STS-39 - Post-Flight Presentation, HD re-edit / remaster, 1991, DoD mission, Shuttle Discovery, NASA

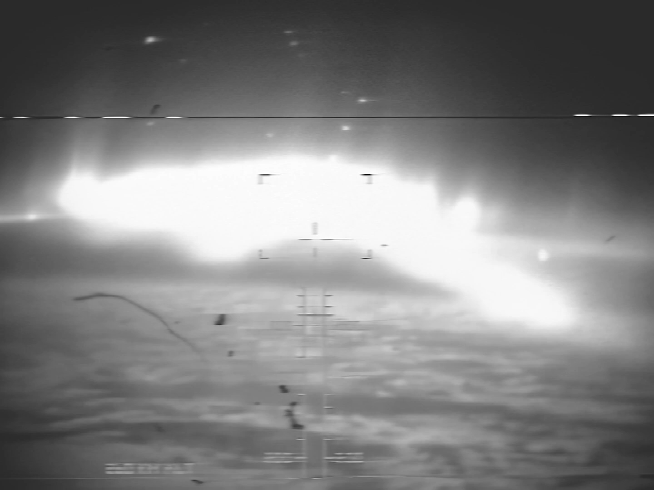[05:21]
This is a shot from the Cirrus telescope,
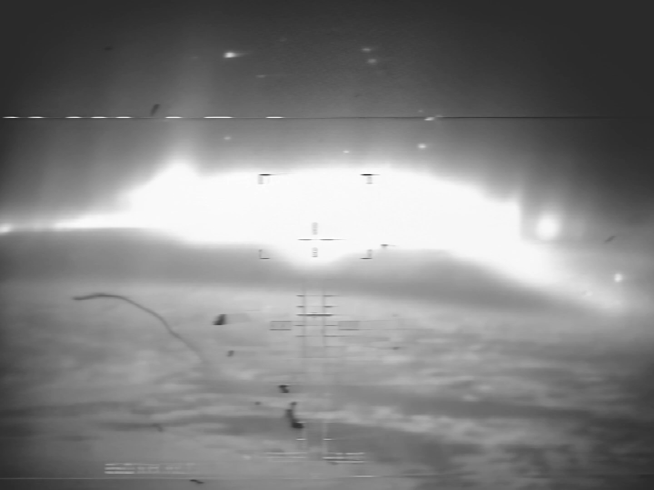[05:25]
the low-level light telescope showing the Aurora off the South Pole.
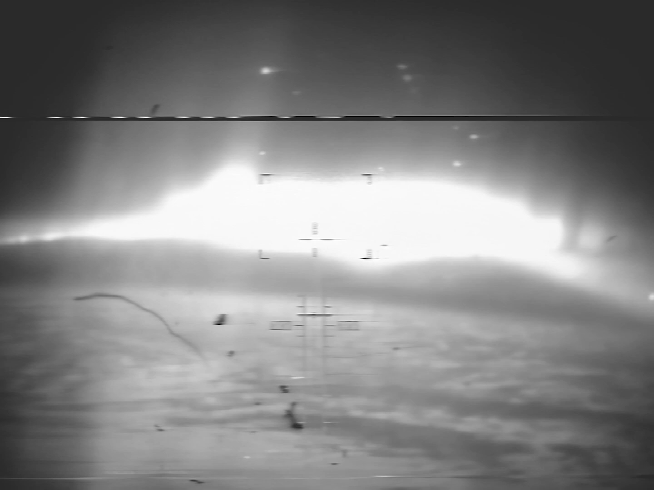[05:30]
We got some very spectacular shots of the Aurora, and you can see that there in this shot here. Off on the left, you can see a little air glow.
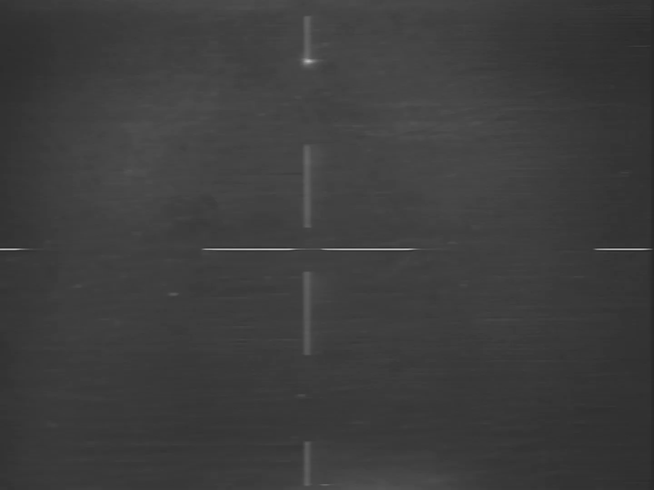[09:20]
This is the ohms burn that we were—one of our major objectives with the IBSS, and that flash was the ohms lighting off, and you can see the lightly shaded portion is the continuous plume for 20 seconds. At the end of 20 seconds, the ohms will automatically shut off,
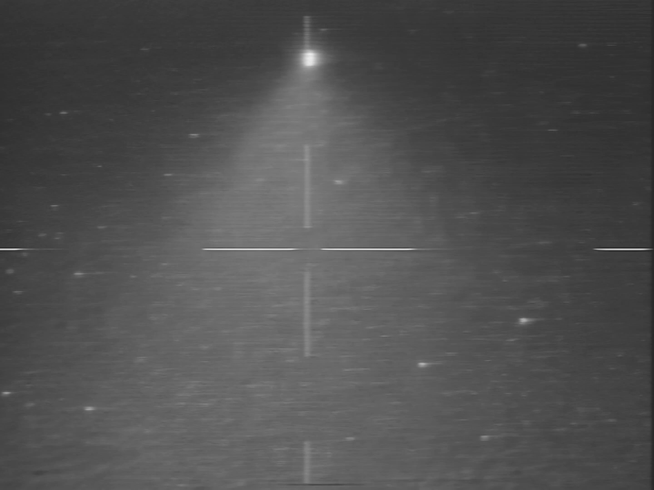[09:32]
and you'll see sort of a spurting effect as they do, and then following that you'll see a bright flash, which we think is the purge, the nitrogen purge, which expels all the remaining propellants out the lines through the nozzles.